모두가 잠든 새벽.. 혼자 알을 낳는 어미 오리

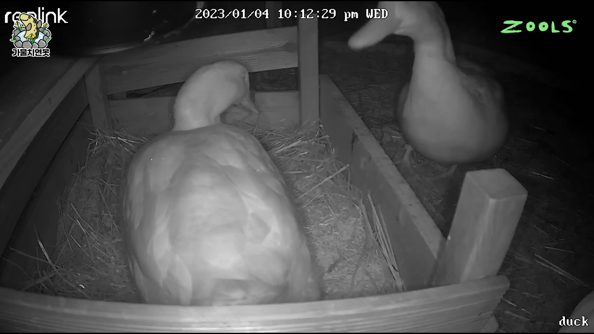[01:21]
밤 10시가 넘었지만 꽥꽥대면서 장난을 치고 있는 오리들 전구를 빛이 나지 않고 열맛나는 도자기로 바꿔서 누가 누군지 구분은 안됩니다 근데 얘네들은 어두워서 하나도 안보일텐데 뭐 자기들끼리 놀고 있어요 밤 10시가 지나고 완전히 어두워졌지만 의외로 오리들이 활동합니다
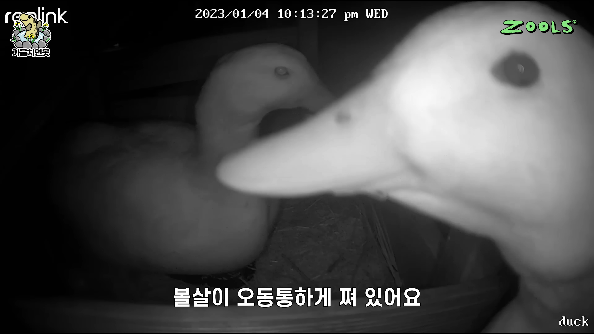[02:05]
그 후에도 1시간이 넘게 오리들의 장난은 계속됩니다 둥지를 만들려고 깔아둔 건초를 계속 찔러보면서 먹고 있어요 오오! 한 녀석이 둥지 앞에서 간을 봅니다
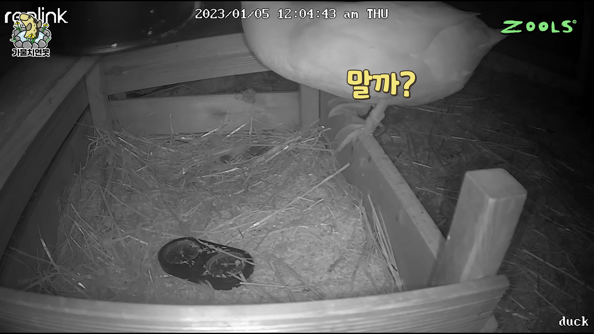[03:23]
잠깐의 고민 끝에 둥지 안으로 들어왔네요 뒤에는 수컷이 쫓아 들어왔습니다 둥지 여기저기를 쿡쿡 찔러보는 녀석 오리들이 하는 짓이 생각보다 많이 귀엽습니다
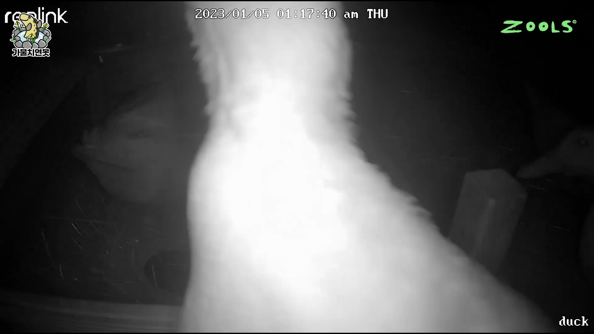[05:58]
그렇게 몇 시간 동안 들락날락하단 녀석이
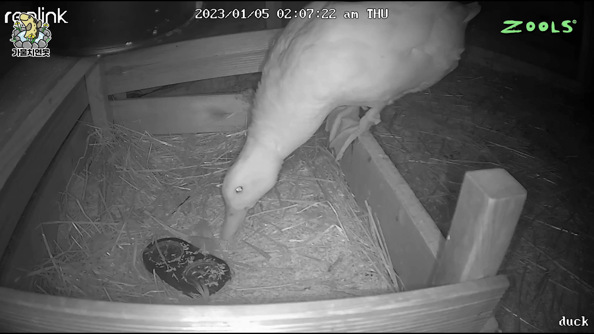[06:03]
둥지를 만드는 모양새를 취합니다 여기저기에 있는 건초들을 막 모아요 그러고는 바닥에 철푸덕 앉았습니다
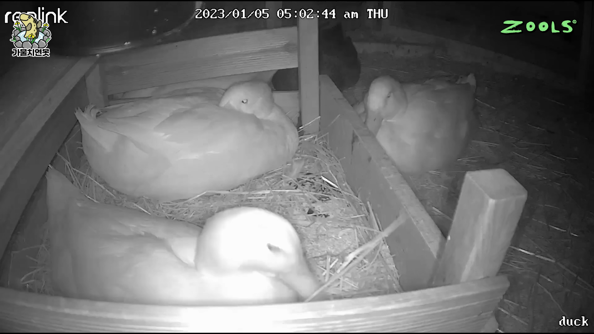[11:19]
마찬가지로 혼자만 일어나 있어요 그러고는 잠에 빠져든 녀석 그러고는 잠에 빠져든 녀석 옆에는 알이 하나 더 있습니다
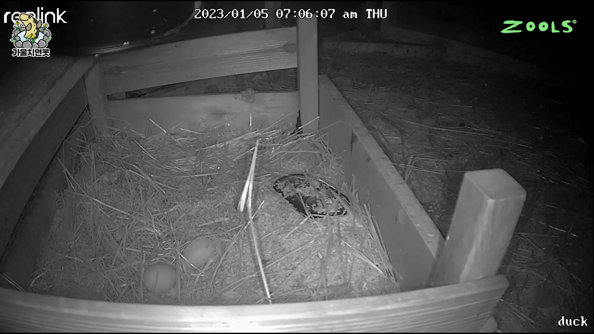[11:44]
어느 정도 알이 모여야 알을 품는 오리의 특성상 그 뒤로 알을 품는 모습은 없었습니다 이 녀석은 그냥 여기가 따뜻해서 자는 듯 이렇게 날이 밝았고 생각보다 오리의 산란은 훨씬 더 빨리 이루어졌습니다 시간대도 새벽 4시로 가장 추운 때 알을 낳고 있었네요